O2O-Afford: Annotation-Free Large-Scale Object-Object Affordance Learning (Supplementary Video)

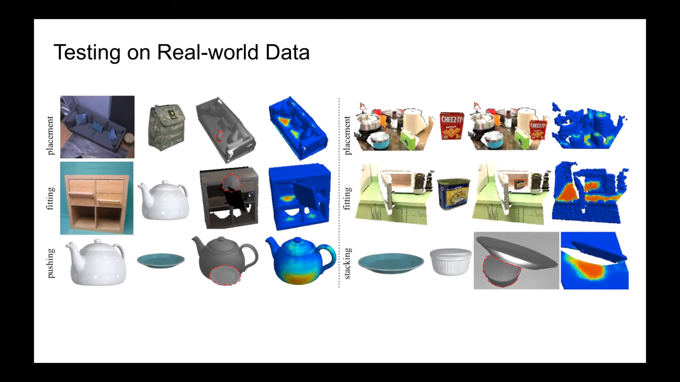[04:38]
We directly test our alert model over real-world data and observe reasonably good predictions.